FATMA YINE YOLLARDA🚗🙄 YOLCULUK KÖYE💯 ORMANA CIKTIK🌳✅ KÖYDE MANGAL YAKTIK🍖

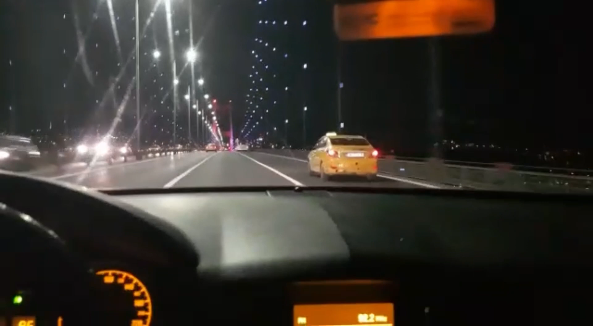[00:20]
Nereye gidiyoruz? Köye gidiyoruz. Yani çarşıma gidiyoruz. Bakın karşıda manzara Çamlıca Camisi. Orada da kule.
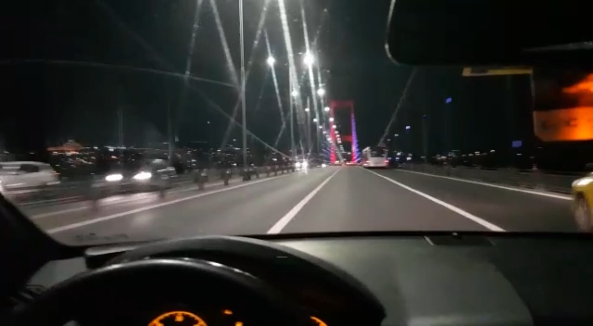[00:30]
Kule fazla basmıyor şu an karanlık ama şöyle sizi manzarayıp çekmek istedim. Boğaz'ın manzarası.
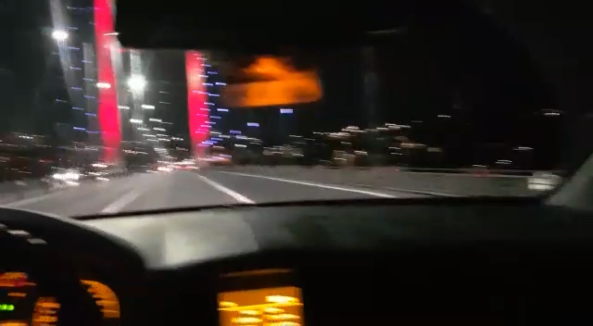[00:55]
Bu şekilde. Bakın her yer. Gerçekten İstanbul'a hayranım. Hayranım.
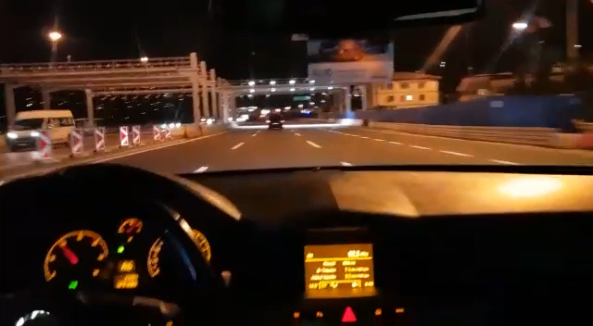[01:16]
İnşallah yolculuğumuz Düzce.